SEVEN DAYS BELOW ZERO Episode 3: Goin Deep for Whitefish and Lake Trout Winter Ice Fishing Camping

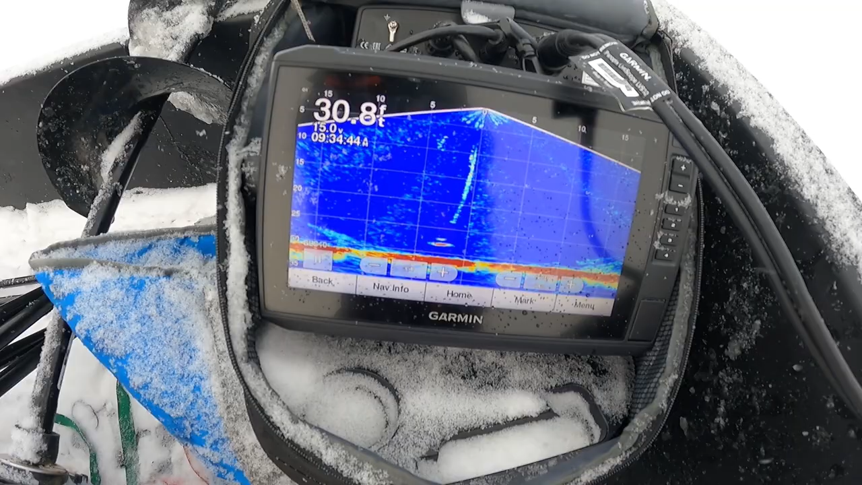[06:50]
On screen: depth 30.8 ft
he's on it he's got it he's got it watch that line see that line moving the flag's just about to go up
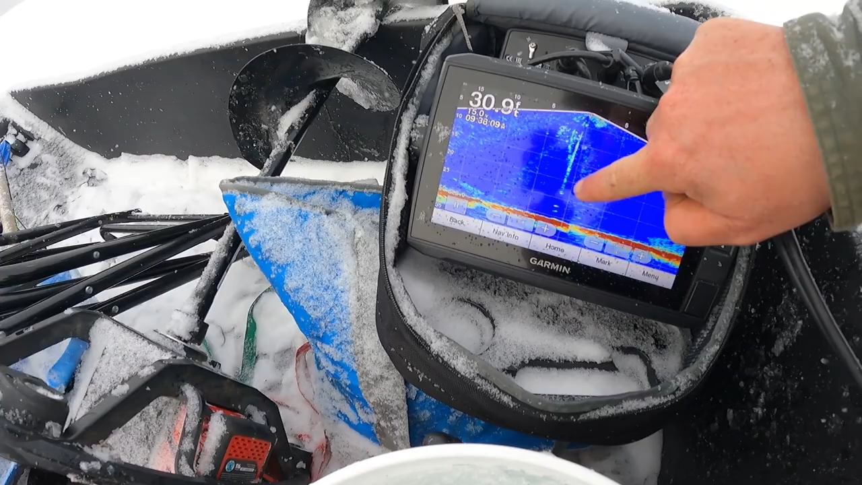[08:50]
see it's cool because you can see my nylon line then you can see my weight then you can see the bait underneath it and my swivel up here
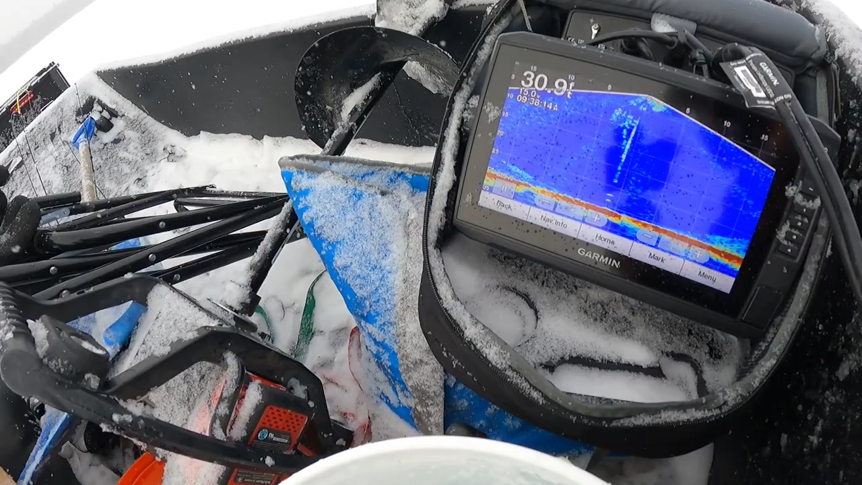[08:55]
On screen: depth 30.9 ft
and we're down in 30 almost 31 foot of water a couple fish coming in hot on the bait
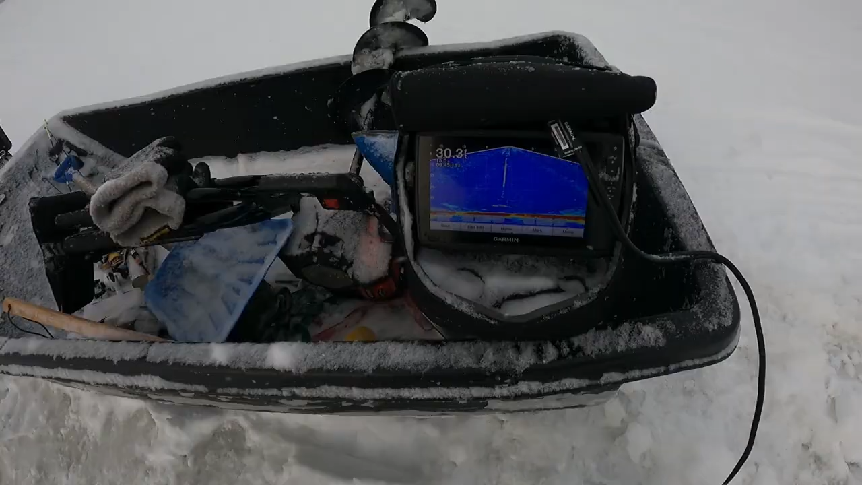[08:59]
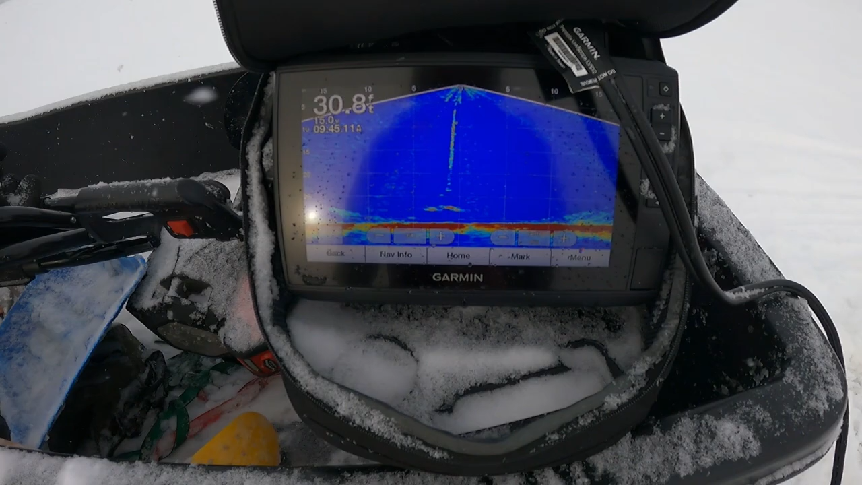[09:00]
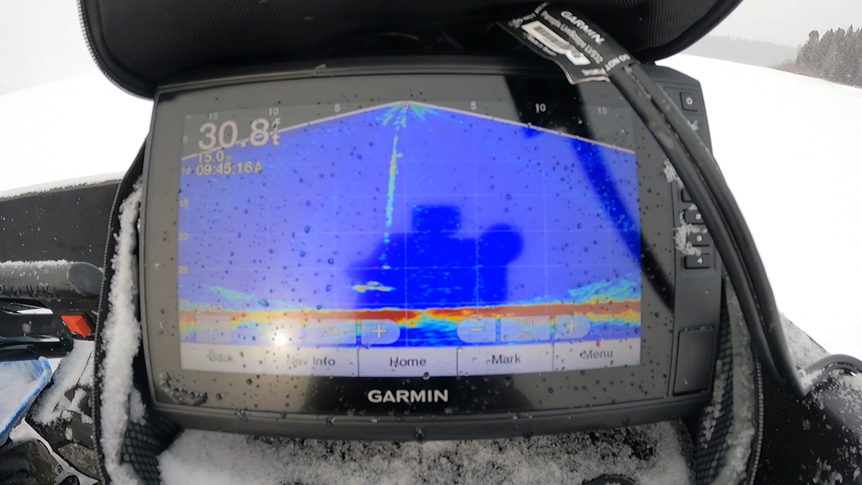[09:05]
On screen: depth 30.8 ft
he's on it let's look and see if that line moves oh he's all over it
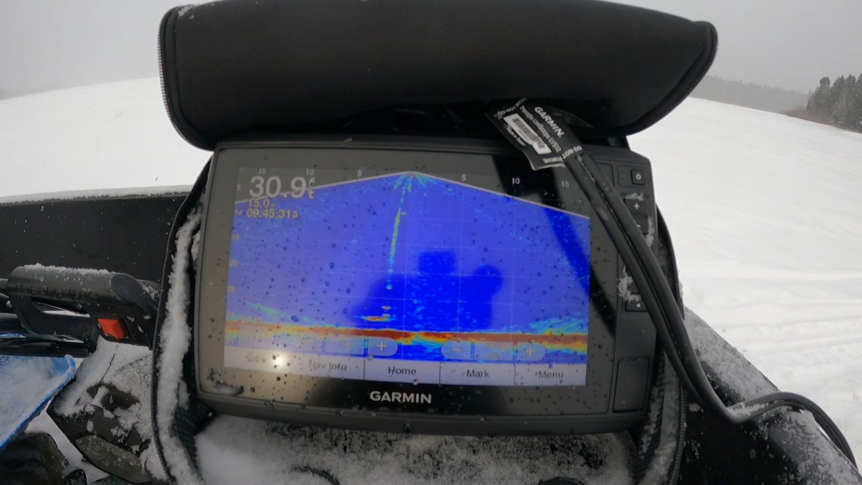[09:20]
there's a school of them
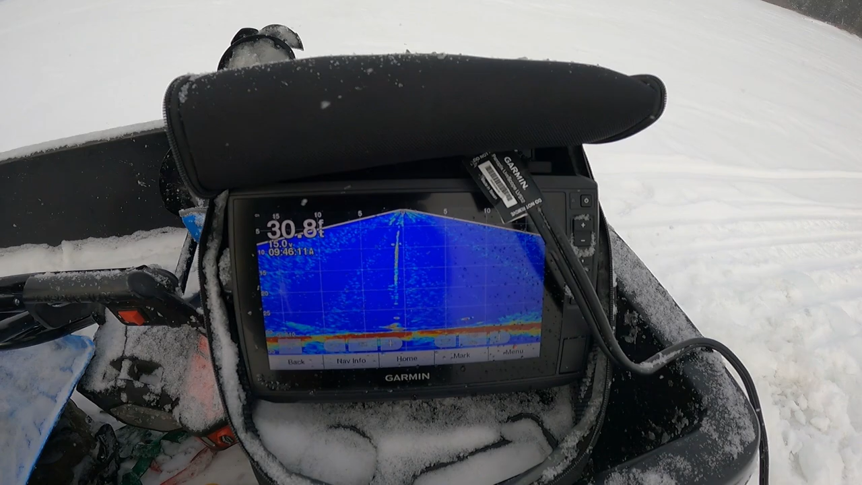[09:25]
about five or six whitefish down there i'm gonna get the jigging rod in the hole next to it
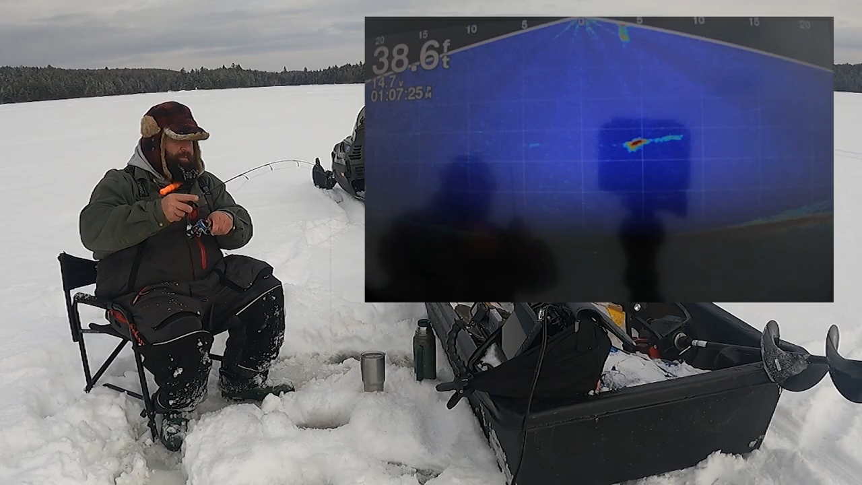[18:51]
On screen: depth 38.6 ft
got him got him i reeled right up for it i don't know what it is yet feels like a whitefish it's not as big as that last one i know that